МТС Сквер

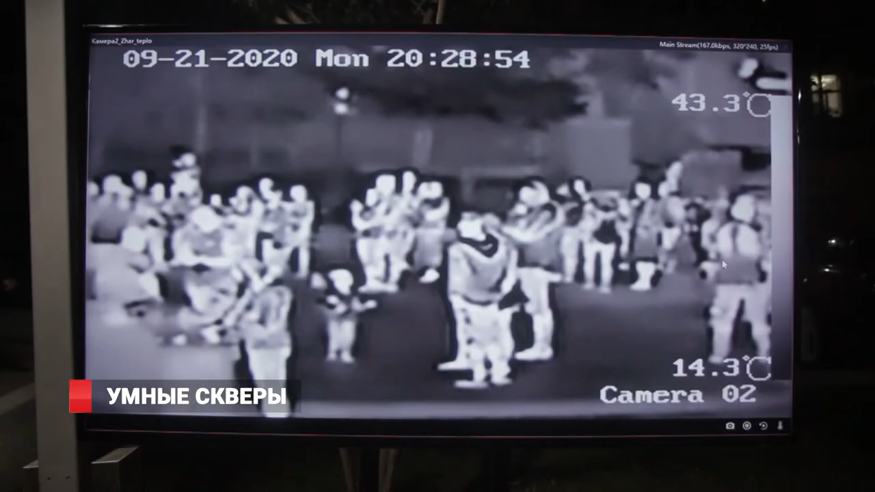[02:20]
On screen: scale bottom 14.3°C
Второй тип камер – это тепловизоры, позволяющие определять открытые и закрытые источники горения,
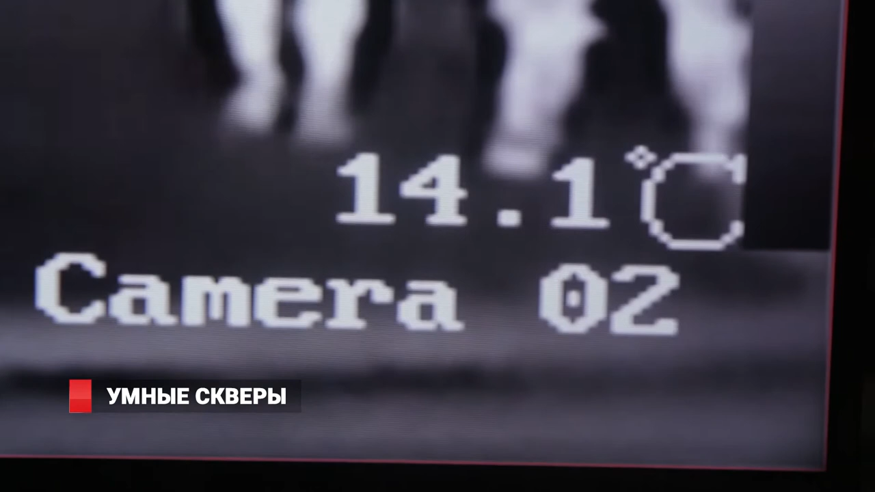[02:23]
а также источники задымления для оперативного реагирования соответствующих служб.